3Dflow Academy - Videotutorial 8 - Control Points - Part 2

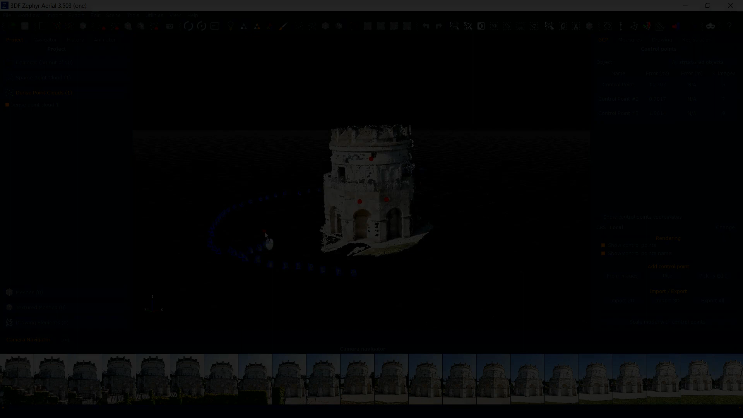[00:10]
One of the simpler, yet very useful, control points application is the workspace merge action. In order to merge two different workspaces, you can simply define the same control points in two different ZEP files. This requires a certain overlap between the two workspaces. Save one of the ZEP files, in this example 2.ZEP, and close Zephyr. Open the other ZEP file, in this example 1.ZEP, and drag and drop the previous workspace, 2.ZEP, over the active Zephyr window.
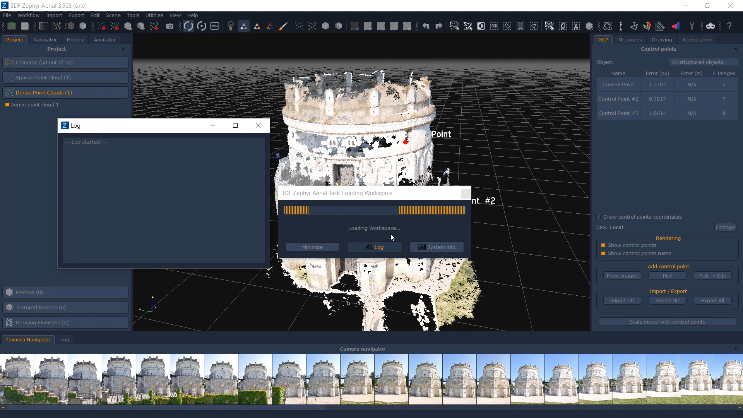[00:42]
Use the merge option and then proceed using control points. If control points with the same name are available in both workspaces, Zephyr will automatically add them to the pairing list. Make sure that the correspondence is correct or add your own pairs if the control points have different names or the names do not match.
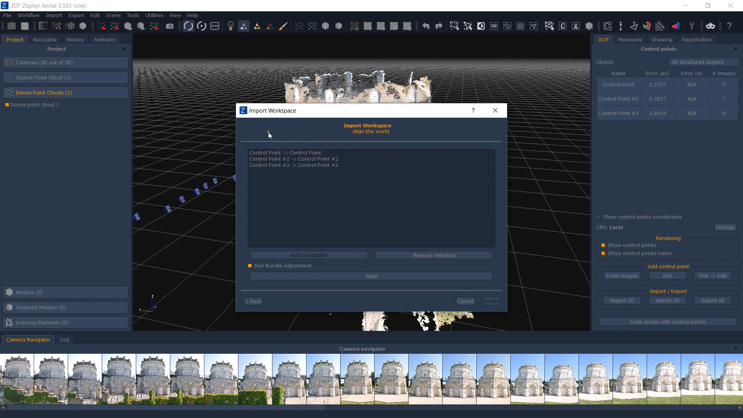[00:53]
Depending on your dataset, you may want to enable an additional bundle adjustment step. In this case, I'm doing a simple merge.
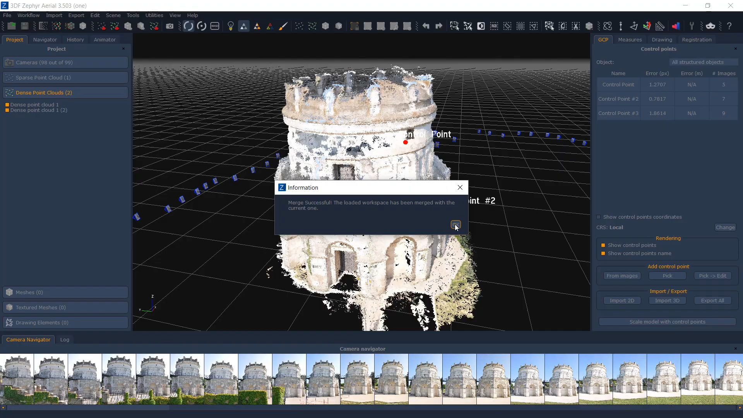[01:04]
The new workspace containing both projects can now be saved and used normally. Note how control points are now joined and how the sparse point cloud has been joined too, while other components have not. In most cases, you'll want to merge workspaces after the sparse point cloud phase so that you can generate one new dense cloud with all the camera's information. However, in some cases, it's useful to generate different, smaller dense point clouds and merge them together after workspace merge.
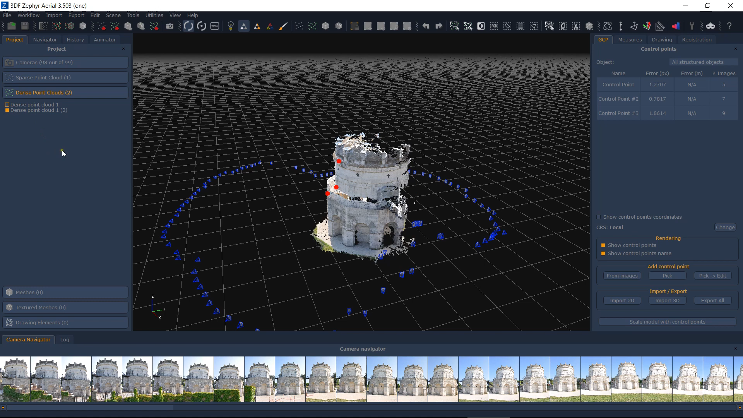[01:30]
Other merge options are usually used with georeference data or by having Zephyr looking at the camera neighborhood.
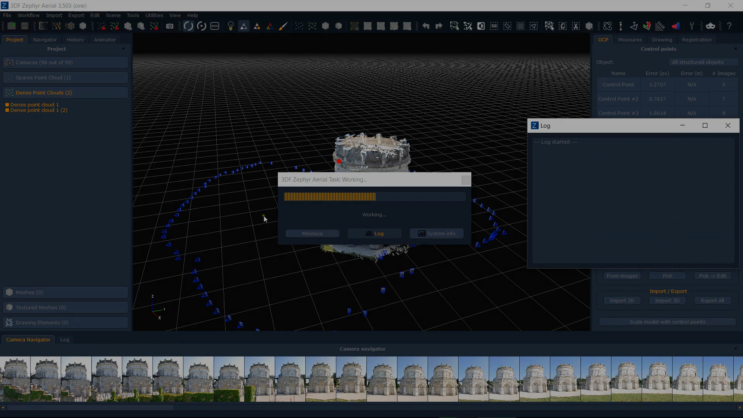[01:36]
Let's quickly have a look at them. Merging using same reference system will simply merge the two files.
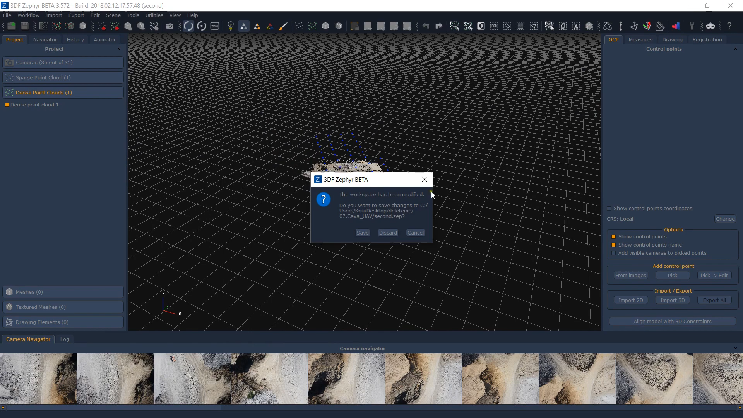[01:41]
If the reference system has been set up correctly, either via control points constraint or camera constraints,
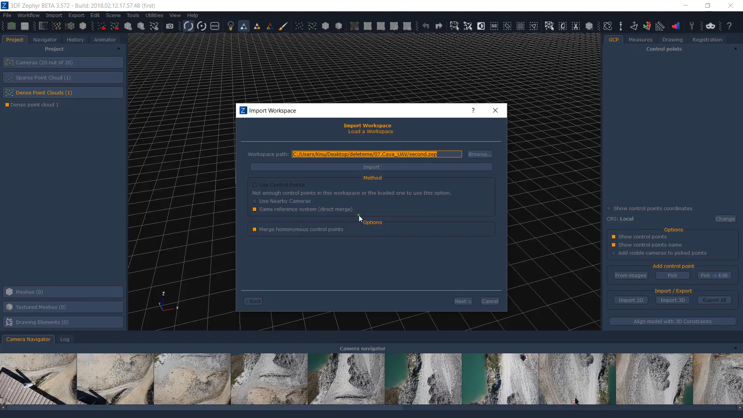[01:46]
no additional operations are required.
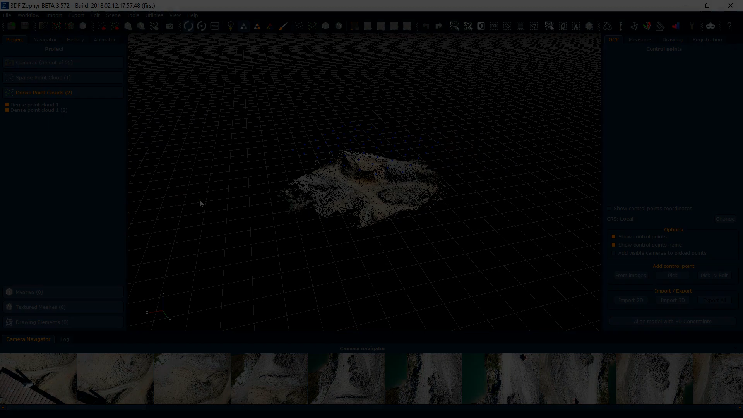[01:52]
Merging using nearby cameras will start an additional matching phase.
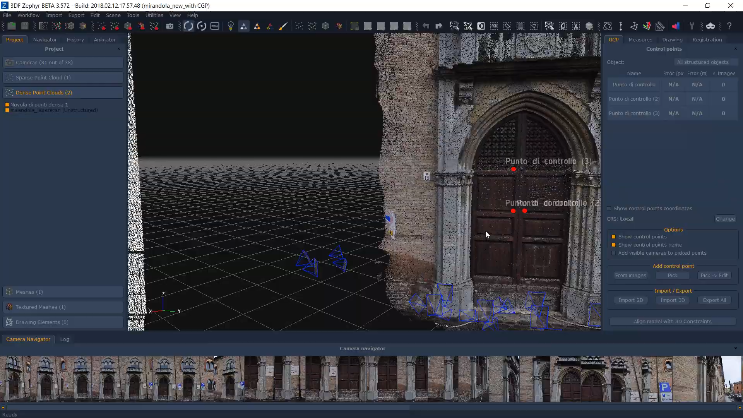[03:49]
Unstructured elements are externally generated and have no camera information, for example, a point cloud generated by a laser scanner device.
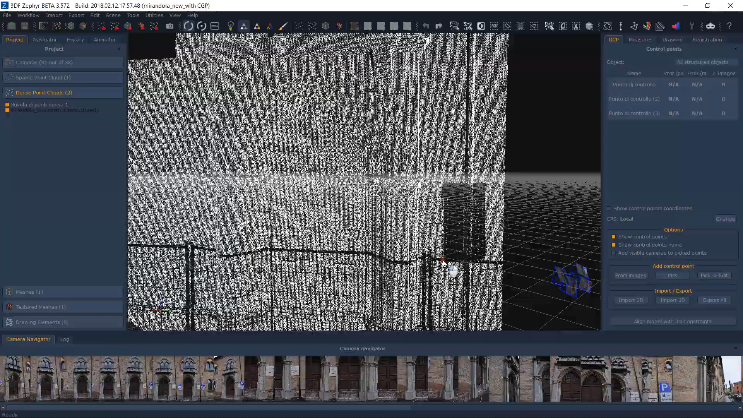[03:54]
Using control points to pre-align elements is a vital step during registration,
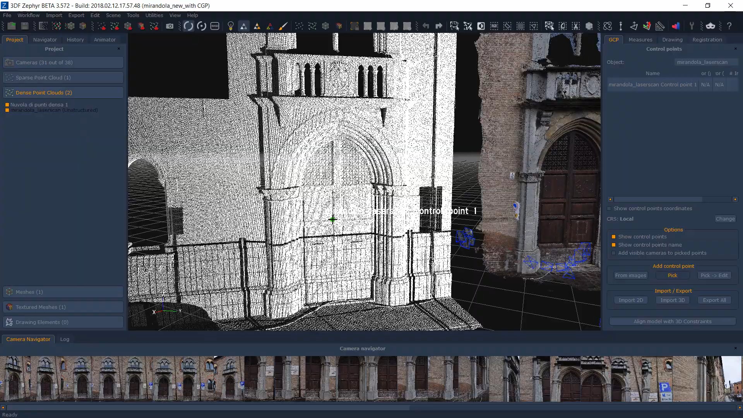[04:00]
which will be discussed in later tutorials.
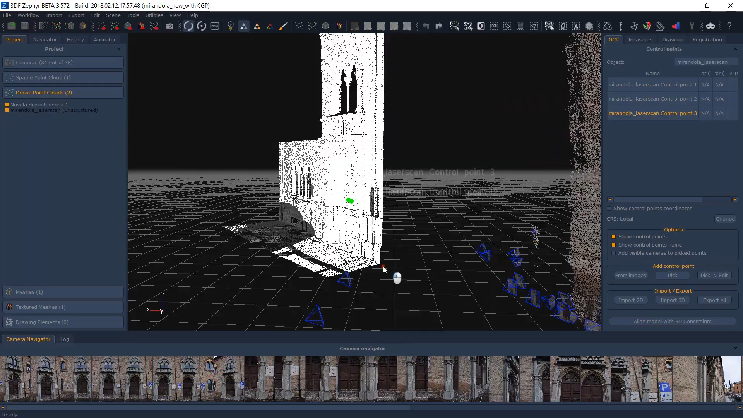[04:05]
Control points over unstructured elements are drawn in green color by default, while structured elements color points are drawn in red color by default.